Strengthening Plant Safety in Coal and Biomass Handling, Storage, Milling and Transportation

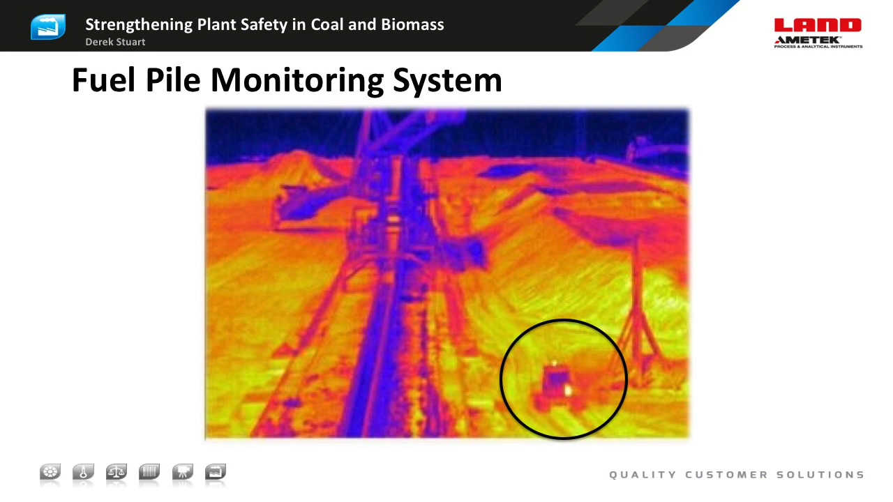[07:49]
We can avoid that problem by applying a time delay, so an alarm is only flagged if the hotspot has been present for a sufficiently long period. Here's a display screen from a three imager system. In the left hand panel, we see the live thermal image from each camera, with the colour scheme chosen to give emphasis to the temperature range of interest. The upper panel is an image showing an area of high temperature highlighted.
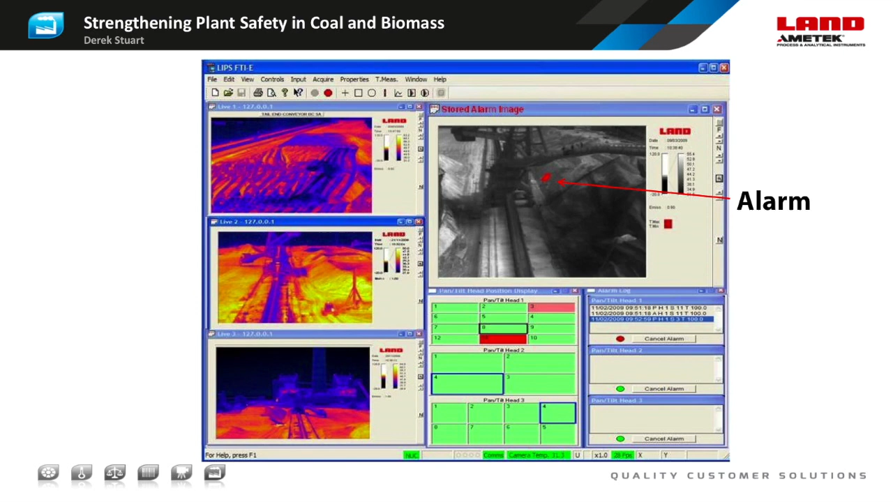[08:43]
For each zone, a green colour indicates no problem detected. Pink shows that one pass found a problem, and red is an alarm condition triggered by three consecutive passes, which found a temperature above threshold. Here we see an Amatec Land Hotspot IR infrared line scanner mounted across a conveyor.